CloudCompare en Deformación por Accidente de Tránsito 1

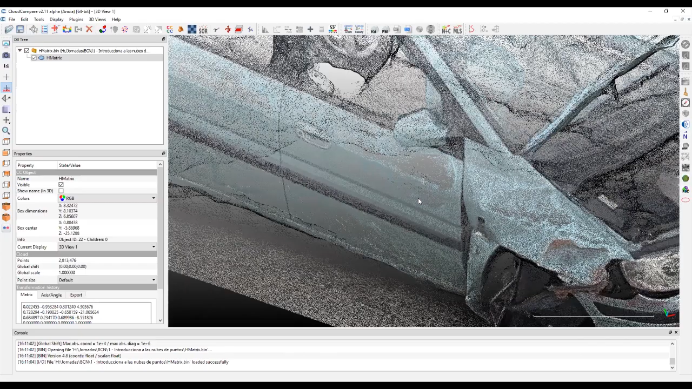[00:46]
Si nos acercamos, veremos que realmente el modelo está construido de millones de puntitos. Concretamente, aquí se puede ver en la izquierda que este modelo está hecho con 2.813.500 puntos. Es un buen modelo, es un gran modelo hecho por fotogrametría, que visualmente parece que es una cosa completa y absolutamente válida. Sin embargo, hablando de nubes de puntos, lo primero que tenemos que aprender es a validar y conocer si la información que tenemos visualmente es correcta.
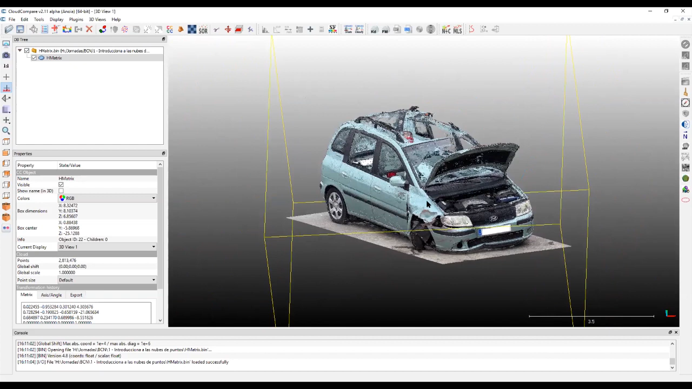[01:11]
Hay veces que los modelos nos pueden engañar. Por eso yo recomiendo, en primer lugar, hacer un análisis eliminando el color de la nube de puntos, en este caso del vehículo, para ver cuánto de bueno es. Oye, perdona, pregunta. ¿Con cuánta RAM estás operando tú en este momento? ¿Cuánta memoria tienes? Mejor que no te lo diga. 64 gigas de RAM,
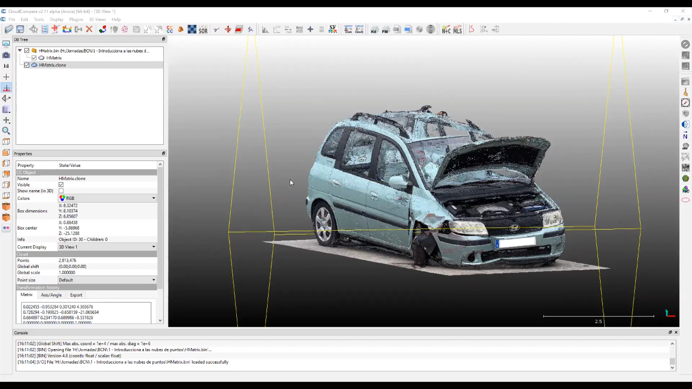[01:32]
y un i9 de 3.8 gigahercios. Oye, ¿y cuánta memoria crees tú que haría falta para ver este archivo como tú lo estás viendo? Con un i5, con 16 megas de RAM, es más que suficiente. Va sobrado, ¿eh?
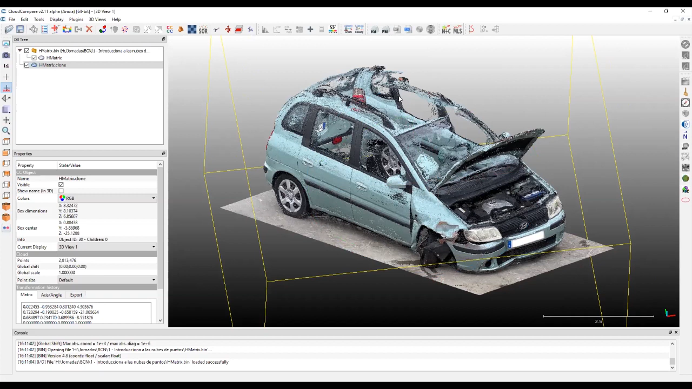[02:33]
como el modelo que tenemos en pantalla, que es por fotogrametría, con mi punto de vista, todos los proveedores de este tipo de material fallan en que una vez que te lo entregan, ellos se salen. No hay herramientas realmente de análisis correctas. Para eso está el programa que tenemos en pantalla, es el CloudCompar. Es un programa open, que no gratis, pero bueno, de momento para,
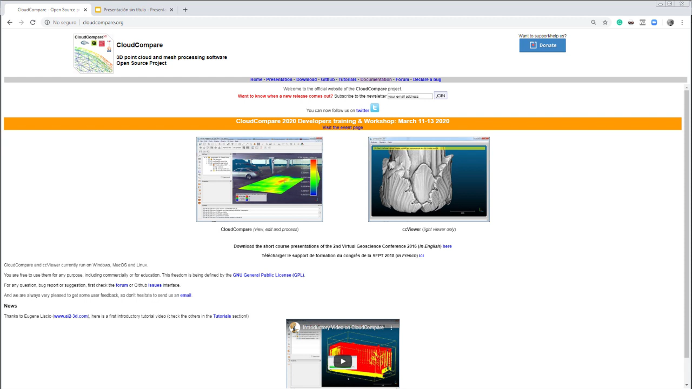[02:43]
o sea, no hay que pagar por usarlo, pero sí que es conveniente si el programa resulta útil, hacer un pequeño donativo de un dólar o dos dólares o que la gente pueda poder asumir para un programa excepcional como el que estamos hablando ahora.
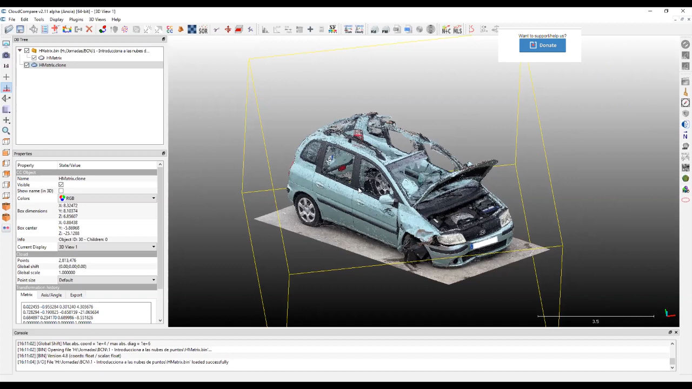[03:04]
Se puede entrar a la web de cloudcompar.org y ahí se puede hacer una descarga gratuita. Este programa sirve para un montón de cosas que vamos a hacer ahora relacionadas con nubes de puntos y lo primero que vamos a hacer es analizar la orientación y calidad de la nube.
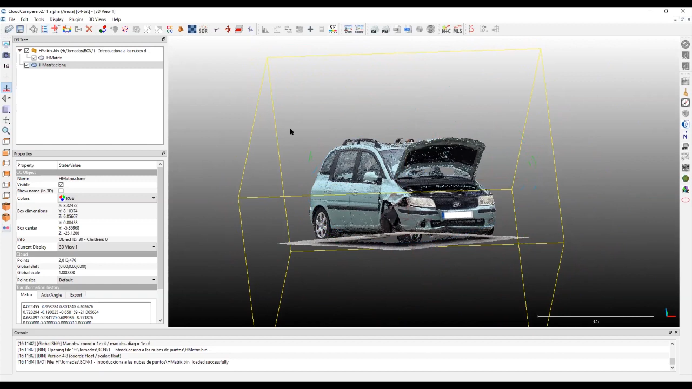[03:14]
Como todo lo que hay en 3D, primero analizado desde aquí a la izquierda tenemos lo que sería ver el modelo en planta,
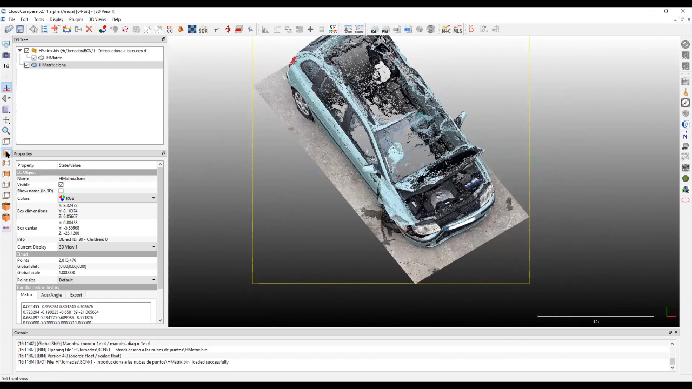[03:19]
frontal, lateral, pero vemos que el modelo no corresponde realmente a lo que nosotros estamos pidiéndole que haga.
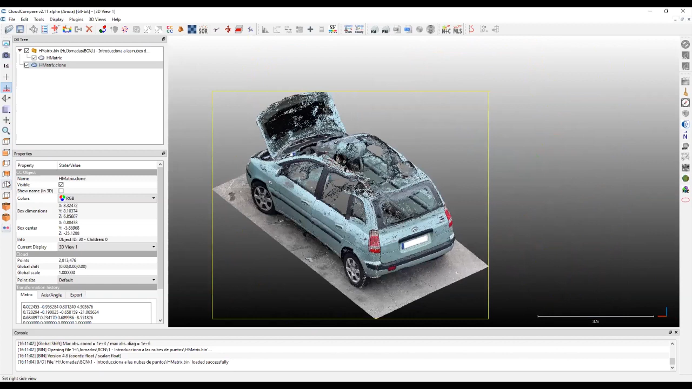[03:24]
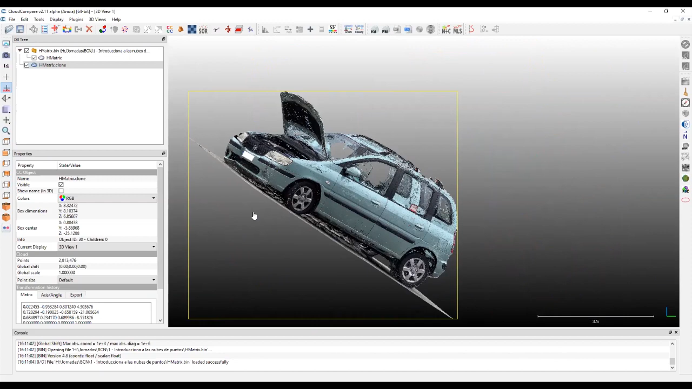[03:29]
Eso suele ser porque el software, una vez que ha analizado el modelo, bueno, pues lo saca como él buenamente quiere y una de las primeras cosas que podemos
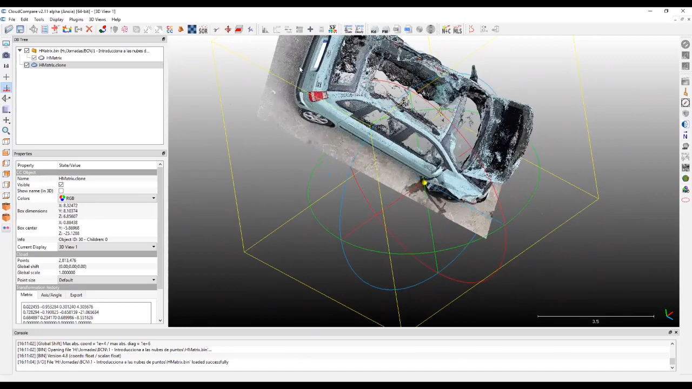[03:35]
hacer con CloudCompar de una manera súper rápida es orientar de manera a plano, ya veis que tenemos el suelo, alinear el vehículo. Aquí a la izquierda tenemos una herramienta que se llama Level, simplemente hay que clicar haciendo un ángulo recto en tres puntos en el plano.
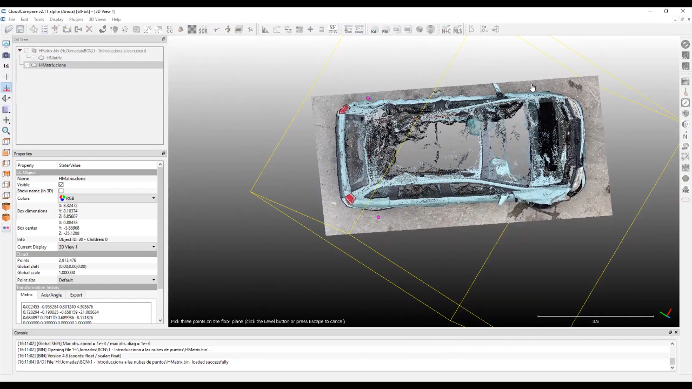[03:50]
Ups, un segundo, que tenía dos nubes, voy a quitar una para que no nos estorbe.
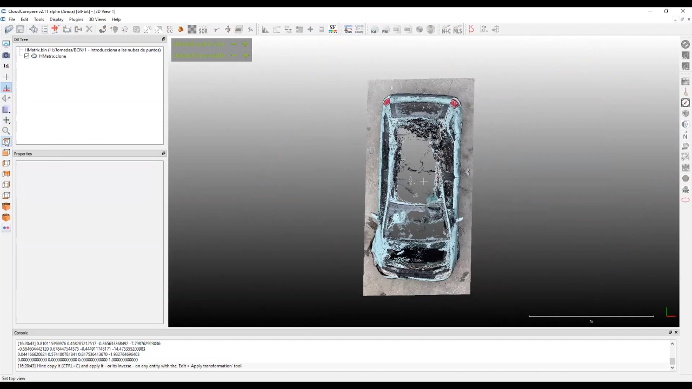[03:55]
Y ahora sí que tenemos la planta, el frontal, el lateral y ya tenemos una primera
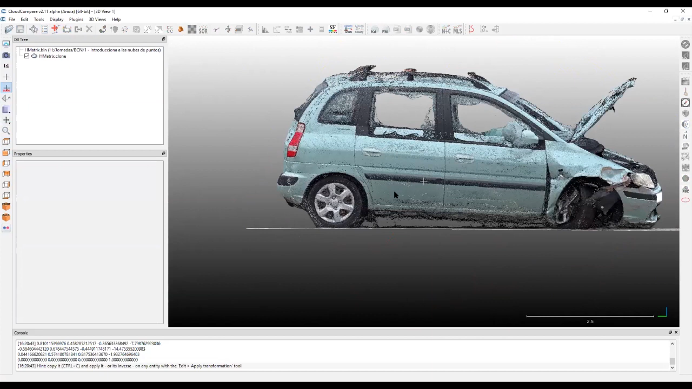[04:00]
capacidad de poder inspeccionar un modelo en tres dimensiones de manera correcta. Podemos hacer una vista ortográfica del modelo y además aquí abajo a la derecha tenemos una escala de lo que mide el modelo en sí.
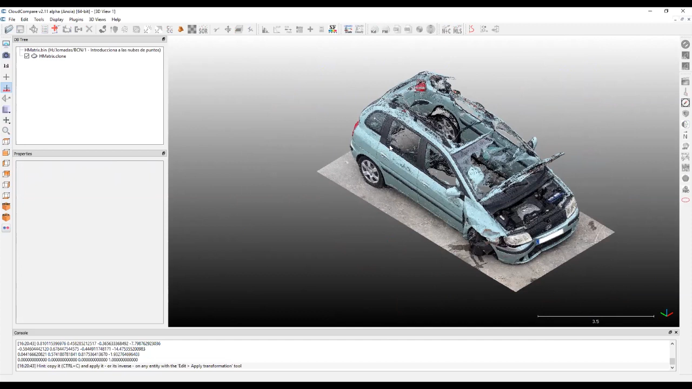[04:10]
Como comentaba, bajo mi punto de vista, lo primero que hay que hacer es inspeccionar la nube, ¿vale? Yo lo que hago siempre para esto es clonarla y puedes clonar la nube para no perder la información original y
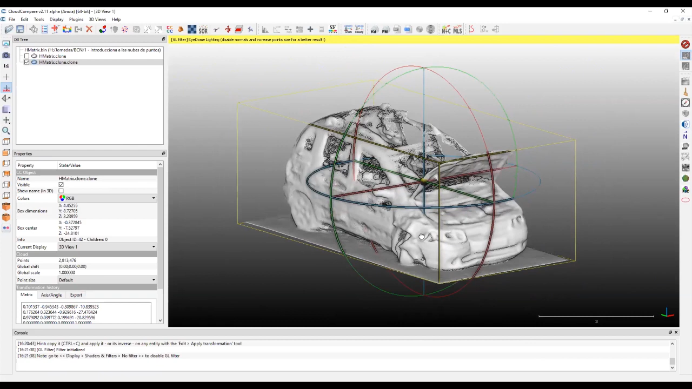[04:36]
esa imagen tan bonita y tan aparentemente perfecta que tenemos de la nube,
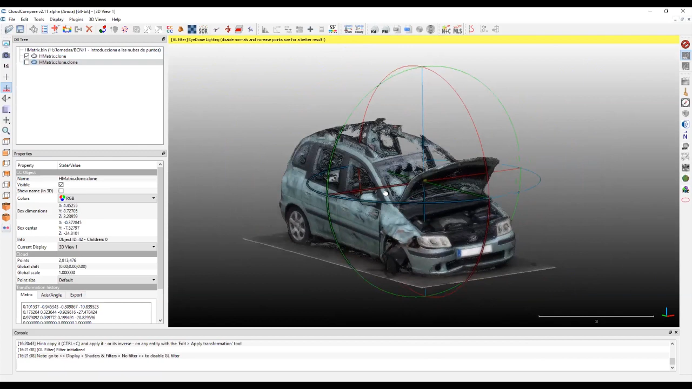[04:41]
no se ve exactamente igual como creemos que la estamos viendo, la información que realmente conviene.
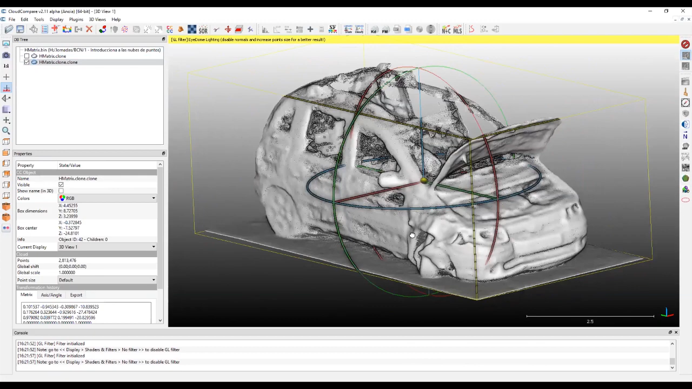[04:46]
Todas estas zonas son zonas que la nube le aparecen deformadas, es lo que llamamos huevo frito.
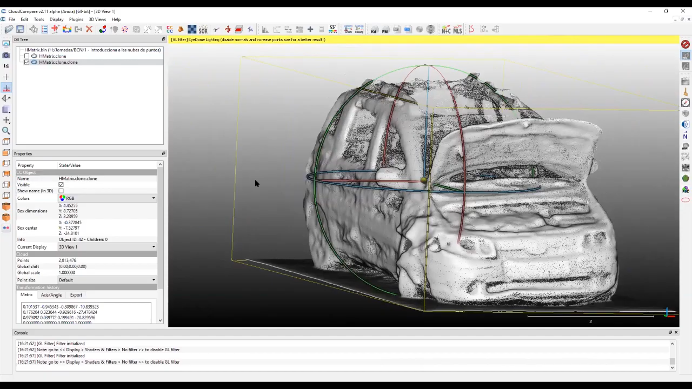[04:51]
Sin embargo, también es cierto que la mayoría de la información
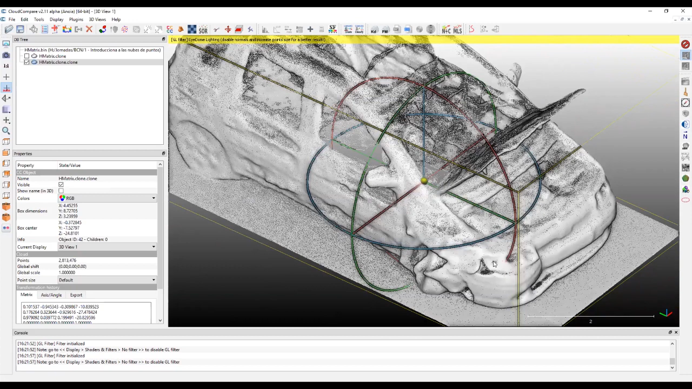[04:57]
correcta sí que disponemos de ella, sí que está.
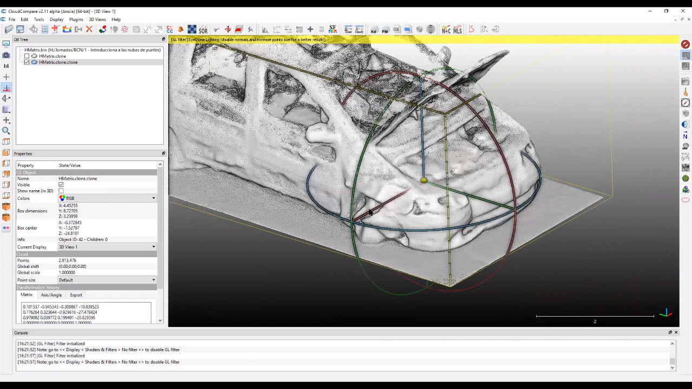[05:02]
Todo esto gira alrededor del pequeño golpe que tiene este vehículo aquí delante y esa información sí que la hemos obtenido de manera correcta.
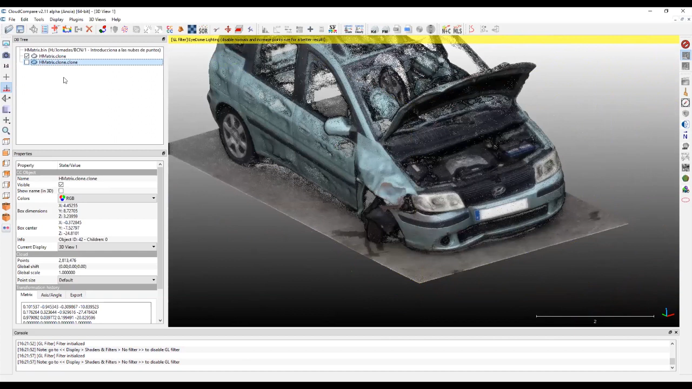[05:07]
Hay que tener en cuenta además que la fotogrametría, por cómo funciona,
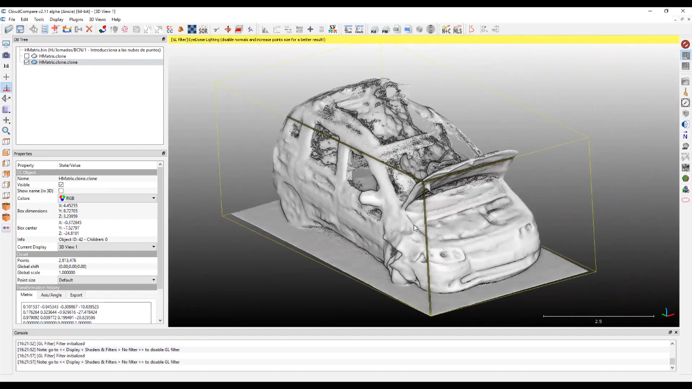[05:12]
da mejores resultados concretamente a la hora de analizar vehículos dañados, precisamente las zonas dañadas que las zonas sin dañar, por todas las aristas y vértices que plantean este tipo de orografías, ¿no? Para ser analizadas. ¿Puedo hacerte una pregunta difícil? Sí, sí, tú me paras y me preguntas todo lo que quieras. Antes la introducción, yo entiendo que en las zonas planas del modelo real que no han sido afectadas por el choque, cuando yo veo una depresión o una deformación es porque ha sido un error de interpretación del software.
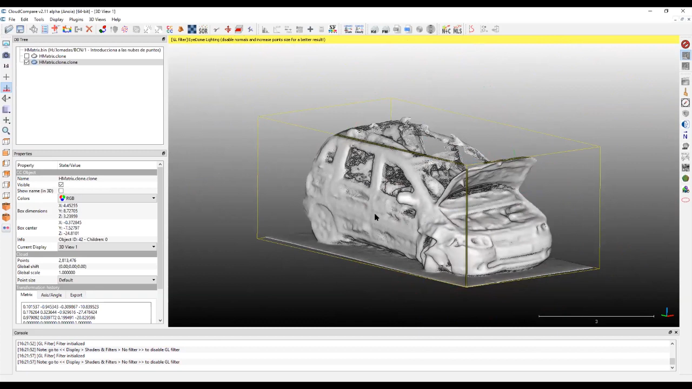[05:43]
Principalmente todos estos errores, en un 90% de los casos, son los reflejos de la chapa del vehículo. Uno de los primeros consejos que he descubierto a la hora de realizar